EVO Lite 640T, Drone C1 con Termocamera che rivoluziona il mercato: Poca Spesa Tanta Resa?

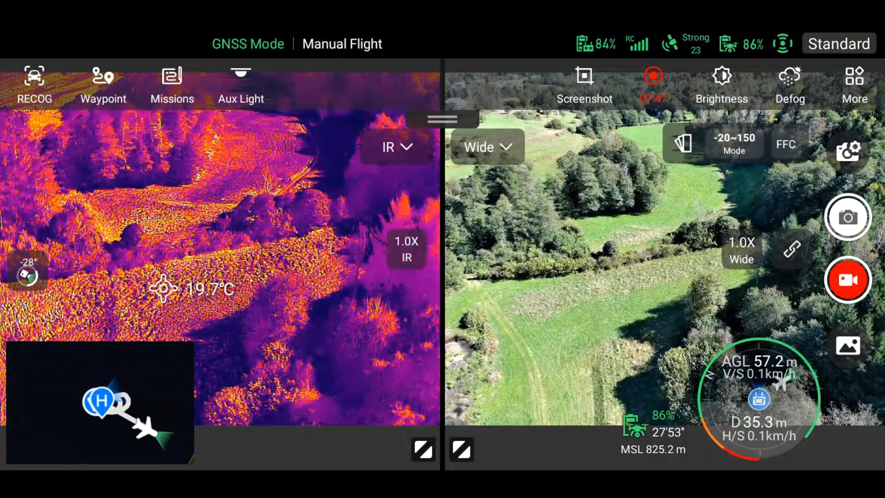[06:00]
On screen: spot 19.7°C
Intanto vediamo che in basso a destra abbiamo la bussola informativa che ci indica l'altezza rispetto al punto di decollo ma anche l'altezza rispetto al livello del mare, il tempo di autonomia residua ad esempio 32 minuti 33 minuti e la percentuale della batteria velocità
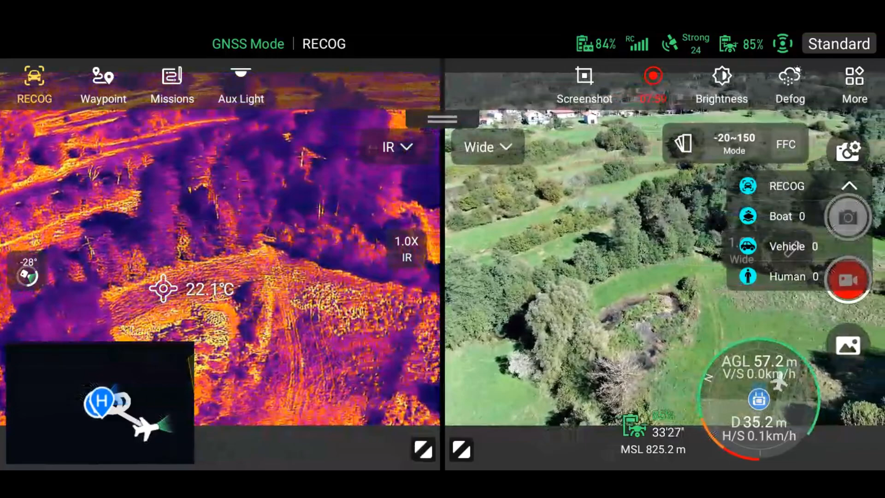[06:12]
On screen: spot 22.1°C
e distanza rispetto al punto di decollo.
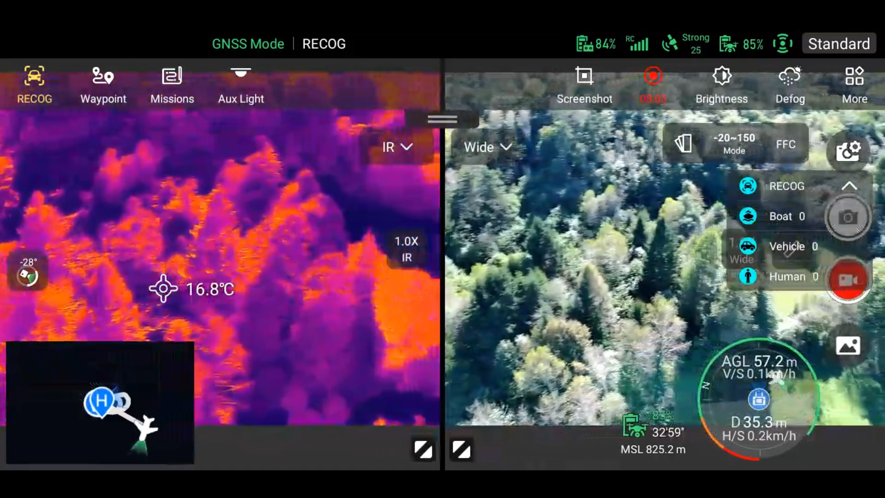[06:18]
On screen: spot 16.8°C
In basso a sinistra abbiamo la mappa che adesso è nera perché non ho caricato la mappa con attivazione del wifi hotspot non ho collegato
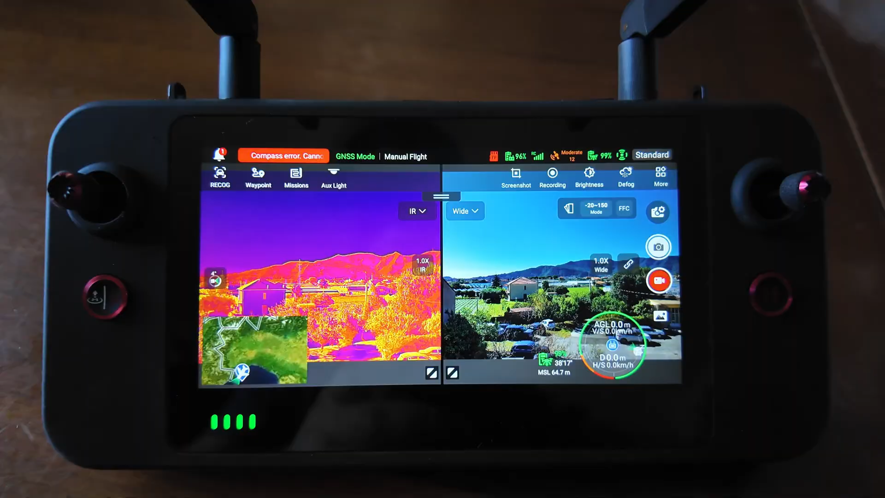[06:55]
però per ottenere una migliore visuale in real time possiamo eliminare tutta la telemetria
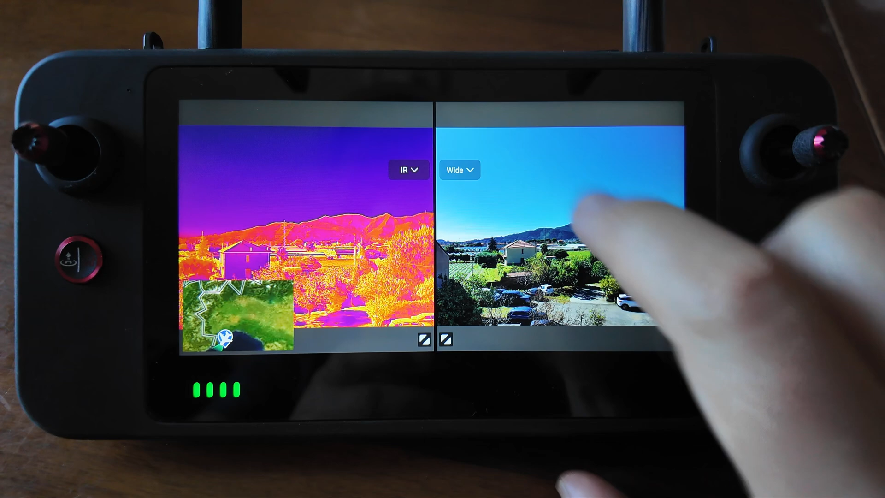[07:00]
facendo questo gesto verso l'alto con il dito e in questo modo è più chiara la visuale termica soprattutto nelle missioni di ricerca e soccorso non abbiamo distrazioni sul target da individuare.
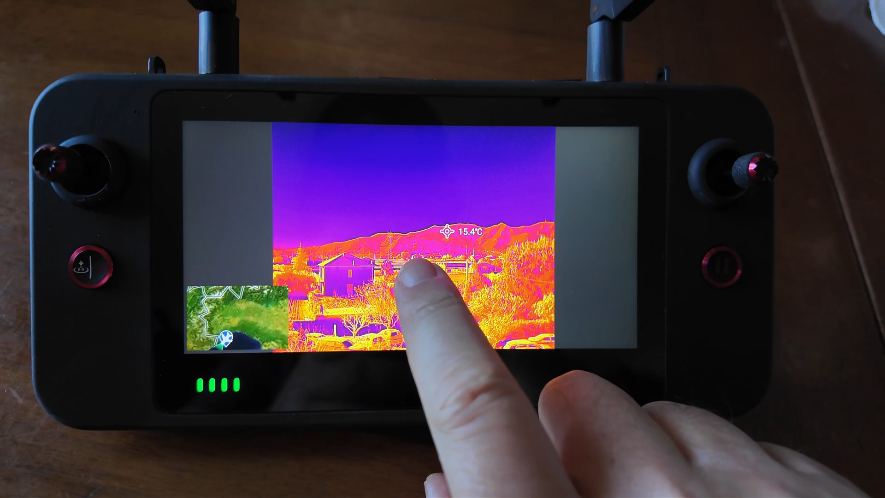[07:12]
On screen: spot 15.4°C
In questo momento ho attivato anche il rettangolo per le temperature comunque nella visuale doppia possiamo decidere se fare
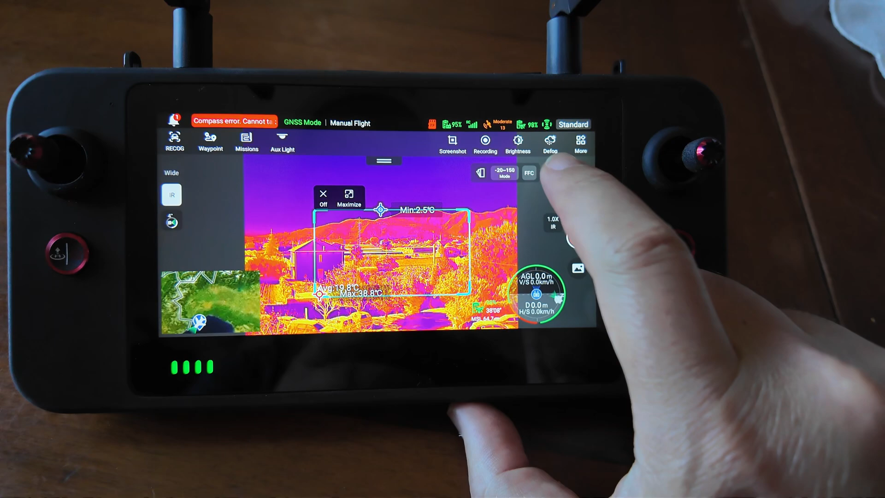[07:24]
apparire a destra a sinistra l'immagine sul visibile piuttosto che la mappa o la camera termica
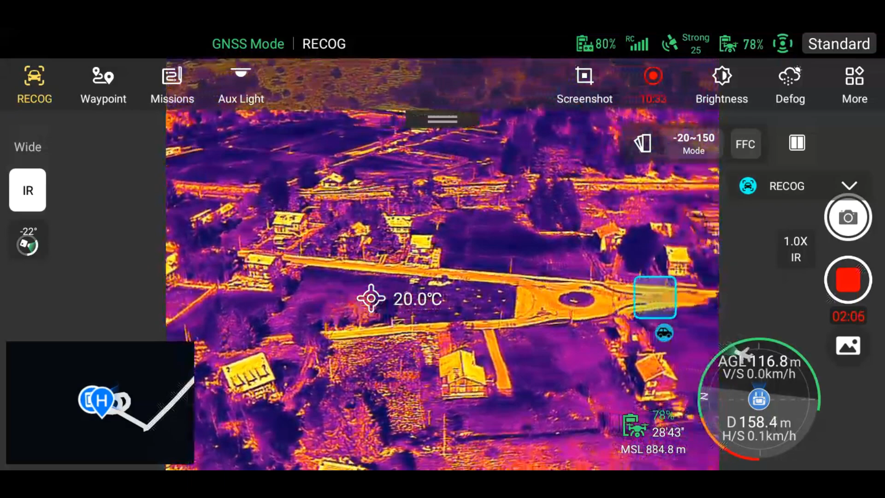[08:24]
On screen: spot 20.0°C
a essere aiutato diciamo così anche la camera termica dispone di uno zoom
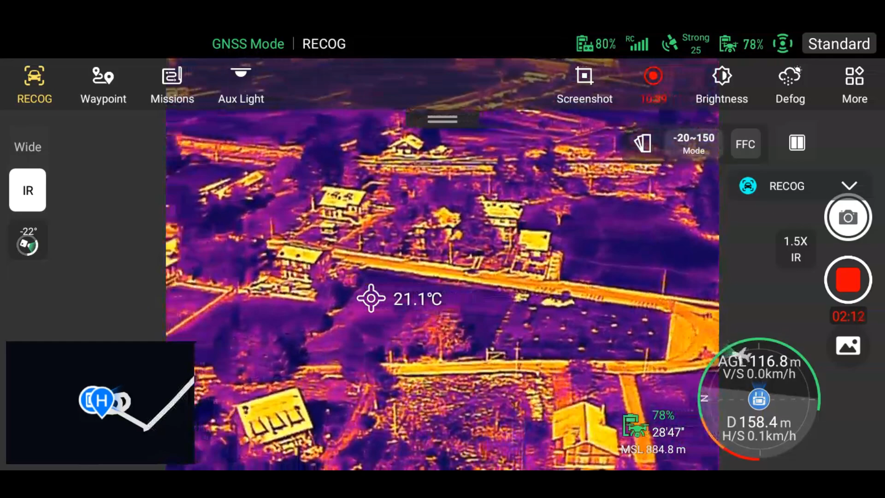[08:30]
On screen: spot 21.1°C
digitale fino a 16x ma naturalmente avendo una risoluzione a 640 che è ottima per una termocamera però lo zoom digitale quando lo spingiamo al massimo degrada
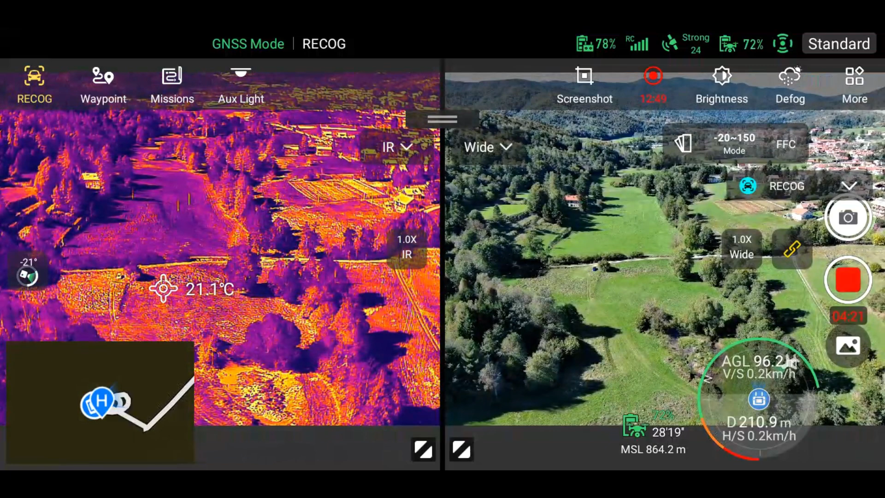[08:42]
On screen: spot 21.1°C
naturalmente nell'ambito ricerca e soccorso quando le temperature circostanti sono simili a quelle del corpo umano quando indossa vestiti è difficile individuare il target
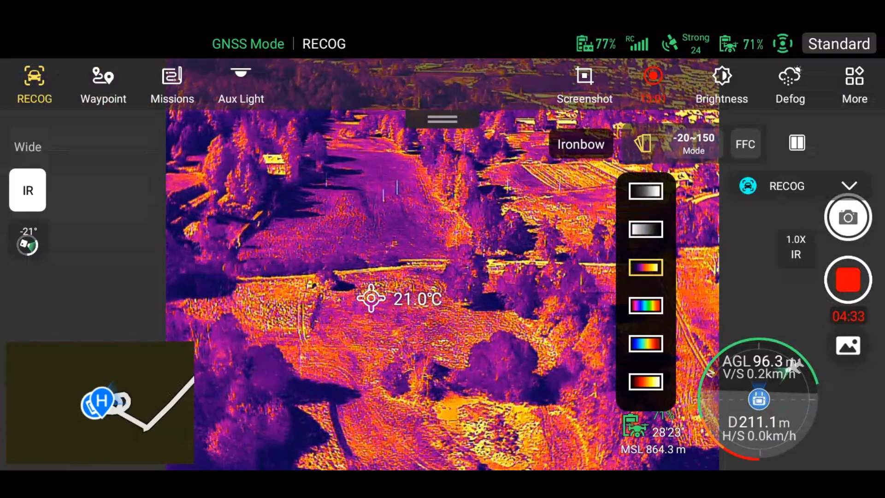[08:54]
On screen: spot 21.0°C
però ci può venire in aiuto ad esempio la scelta della palette giusta qua
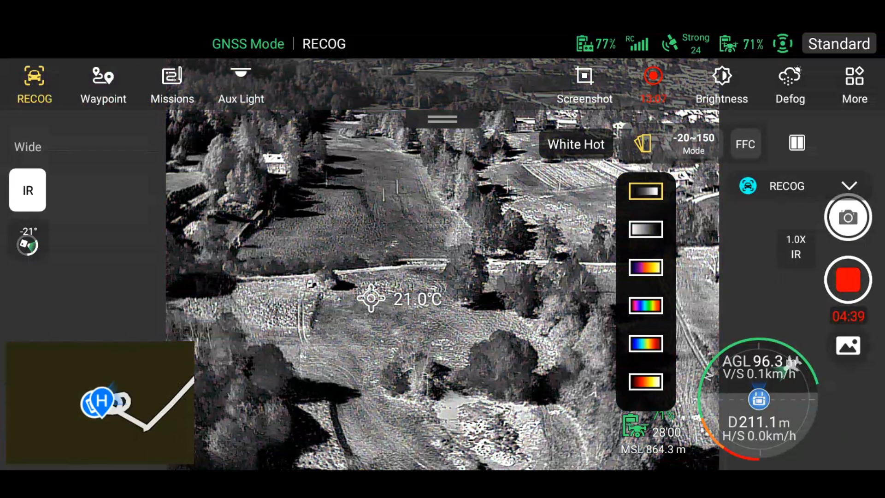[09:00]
On screen: spot 21.0°C
ce ne sono parecchie questa ad esempio è la white hot che fa vedere i punti caldi in bianco bianco e nero
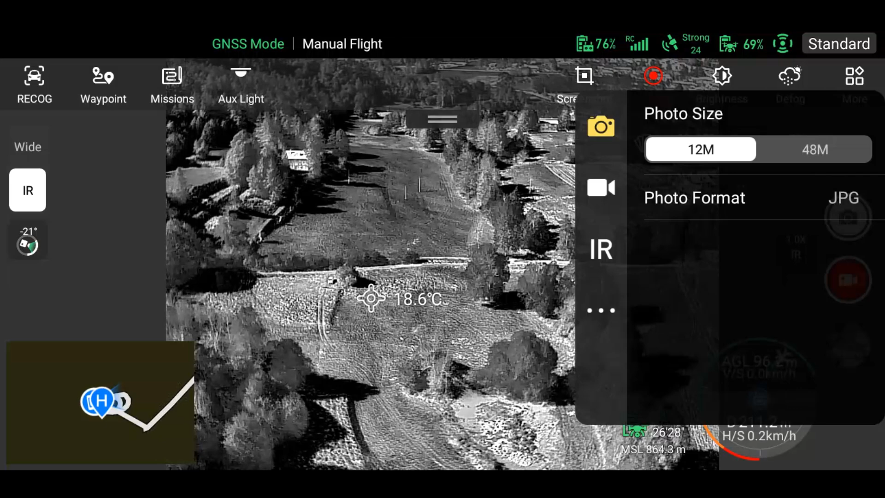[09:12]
On screen: spot 18.6°C
per quanto riguarda la camera sul visibile può scattare foto fino a 48 megapixel può registrare anche in formato move mentre la camera termica in modalità manuale possiamo cambiare il contrasto e la luminosità ma interessante in modalità auto possiamo attivare la misura radiometrica e anche